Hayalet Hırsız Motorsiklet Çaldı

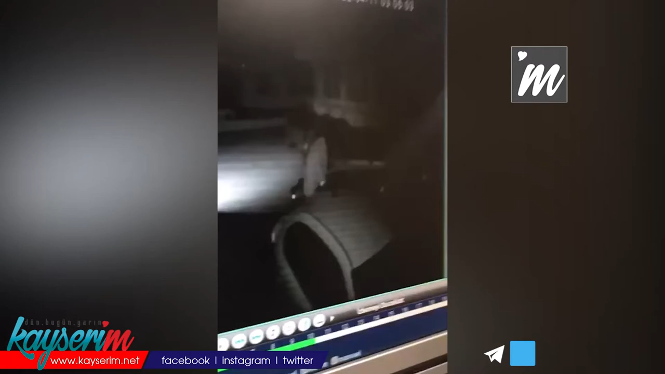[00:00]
Kayseri'de son günlerde artan hırsızlık olaylarına bir yenisi daha eklendi. Tarzını koruyan hırsız çarşafla motorsiklet çaldı. Kayseri'de Bozantı Caddesi'nde bir ikamette motorsiklet hırsızlığı meydana geldi.
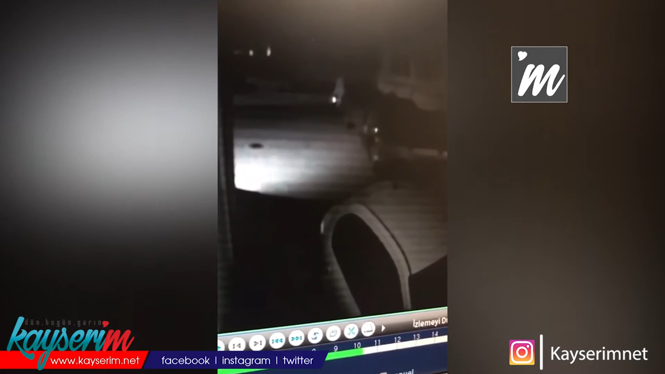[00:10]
Güvenlik kameralarına yansıyan hayalet görünümlü hırsızın motoru çaldığı görüldü. Hayalet hırsızın çalma anı güvenlik kameralarına da yansıdı. Sabah uyandığında motorsikletin yerinde olmadığını gören vatandaşın ihbarı üzerine polis ekipleri harekete geçti. Olayla ilgili soruşturma başlatıldı.